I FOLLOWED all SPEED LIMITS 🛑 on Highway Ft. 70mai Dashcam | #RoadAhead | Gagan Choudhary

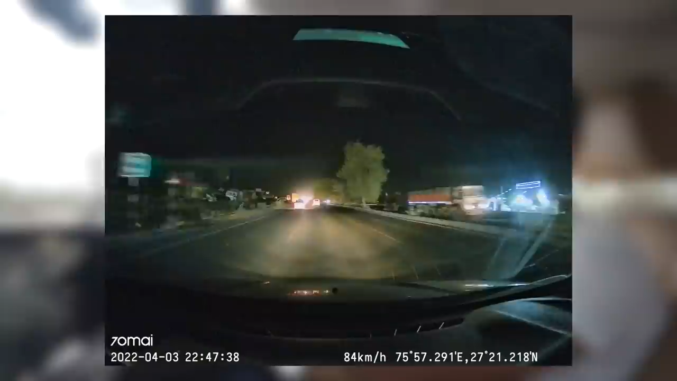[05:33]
राइट तो भी जो है कोई प्रॉब्लम नहीं होती है हमने वाला ऐसा दो तीन वार एक्स्पिरियेंस किया है एकदम कहीं टानल के नीचे से या कहीं फ्लाइबर के नीचे से � इस दरीके कोई इशु नी था